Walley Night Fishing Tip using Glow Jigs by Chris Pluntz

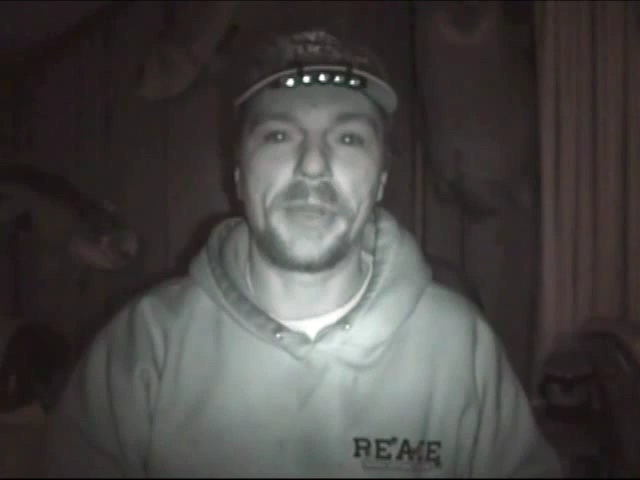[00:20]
They're just little coated hooks that you can get at max lure. They come pre-coated with this glow in the dark.
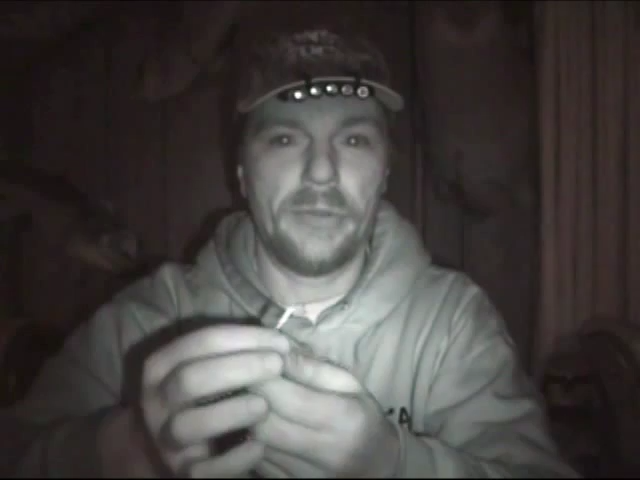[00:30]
All you have to simply do to shine them up a little bit is turn your hat light on. Give them a little shot with your hat visor, your cat light. Charge them up a little bit and these things work good.
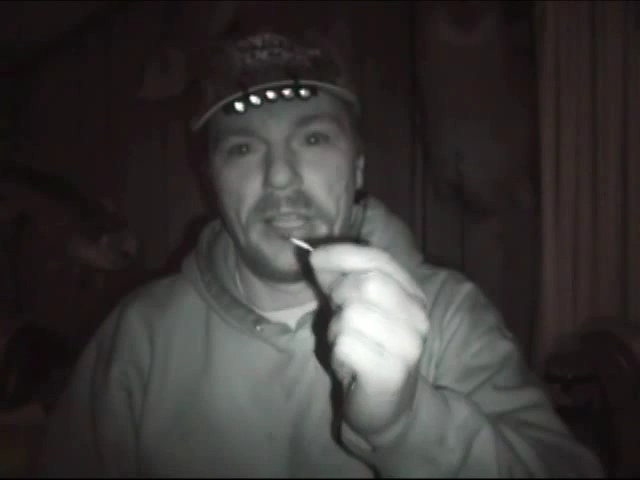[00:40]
Fish will bite through the night. They're easy to see when you're out fishing them on your slip bobbers or your jigs. They'll show up fine if you pull them on a bottom bouncer. You got plenty of glow, just tip them with a little leech action. What you need to do though, is when you build your leaders like I build all mine at 14 inches, so I can just attach them to my slip bobbers or to my bottom bouncers, whatever I want to do. But I end up pre-tying all these guys because we're fishing at night and we're fishing late. And the best way to get these big fish is to be organized at night.
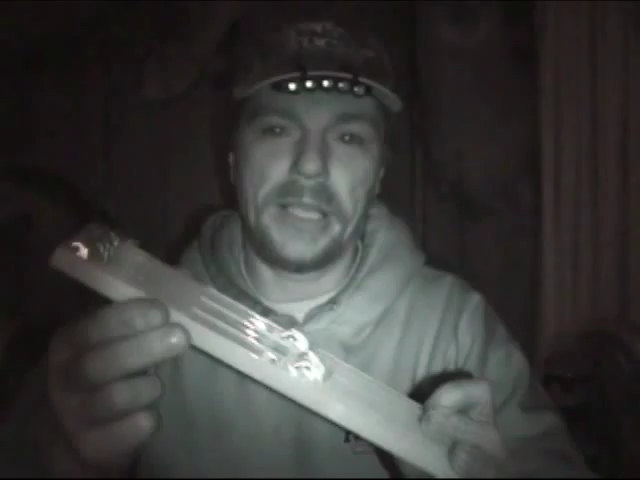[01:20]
It's just a simple hook line tire. It's got a couple in-line little hooks on it. I don't know if you can see that or not. They just have like little slides. All you're basically going to do is take your glow in the dark bait, turn around and hook it on a slide here. You slide right in, wrap it around the bottom, come back up, as seen. When you come around this whole outfit, it'll simply hook right on here,
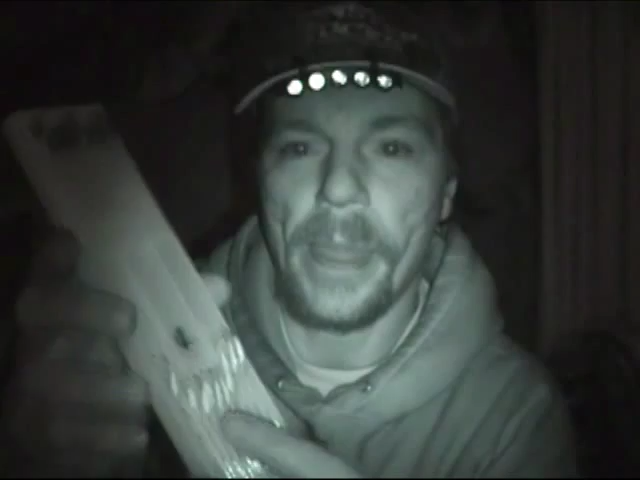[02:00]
So you'll have your baits on here and you'll turn around and hook them, wrap them all the way around and slide down. These are on coil springs, they have coil springs in the back.
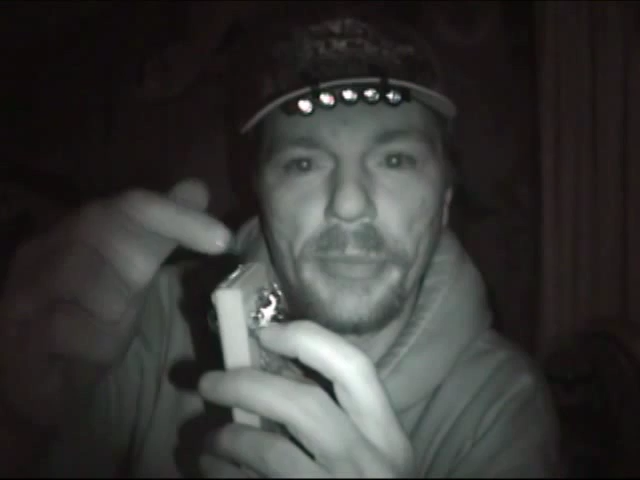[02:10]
You just simply pull her down and push the loop on top of the hook and let her zap up. It keeps about 20 lures all ready to go.
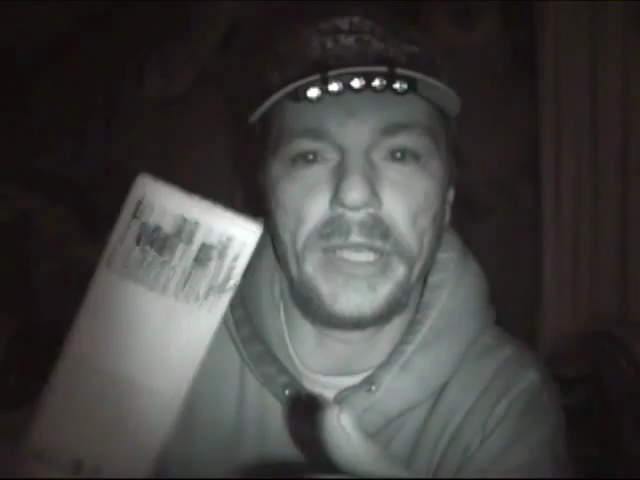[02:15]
Like I said, all you've got to do at night is turn your hat clip on, give them a little shine.